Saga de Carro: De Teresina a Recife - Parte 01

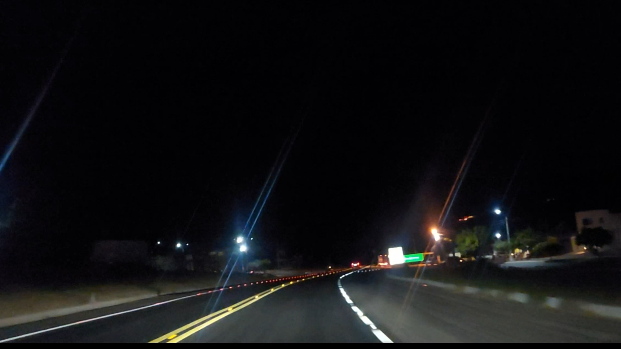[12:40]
Aqui é a entrada de Dom Expedito Lopes. Estamos chegando em Picos, viu? Reduzir aqui para não tomar aquela velha multa. É, galera. Tem um redutorzinho aqui, é a entrada de Dom Expedito Lopes. Tem alguém de Dom Expedito aí no canal?
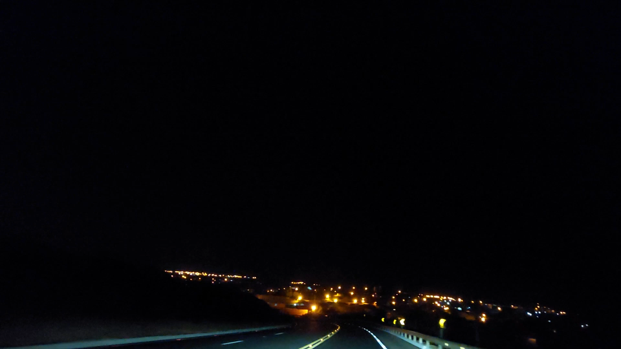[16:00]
De diminuir velocidade para não pegar pela velha multa. Tem o redutor aí na frente, a lombada eletrônica de 60 km. Tá aí, ó, olha que lindo a entrada.
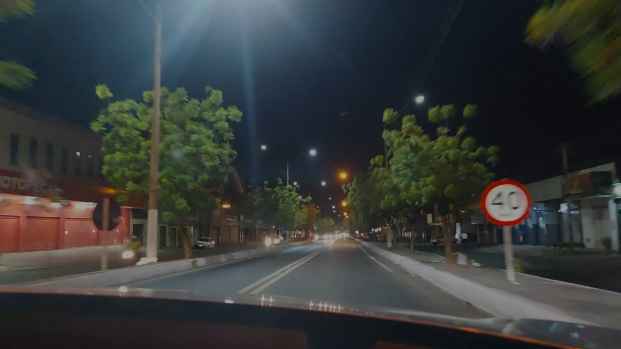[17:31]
E aí, gente, chegamos aqui, bairro Bomba, Picos, Piauí. Alô, galera de Picos, aquele abraço. Estamos passando, hein? A gente ia dormir por aqui hoje, mas não vamos não. A gente tem algumas coisas para resolver ainda
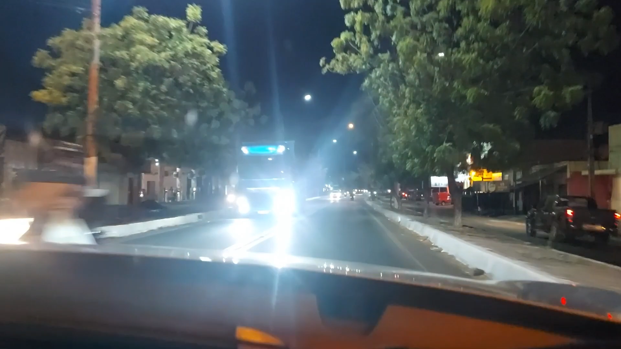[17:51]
aqui, mas vamos dormir em Campo Grande do Piauí. A viagem foi mais cansativa do que o que precisava ser, porque demorou um pouquinho mais, enfim. Mas o bom é que tem que agradecer a Deus, tá tudo tranquilo, chegamos em paz, né? E concluir o vídeo, quando a gente chegar em Campo Grande do Piauí, aí eu concluo o vídeo aí, mostrando aqui.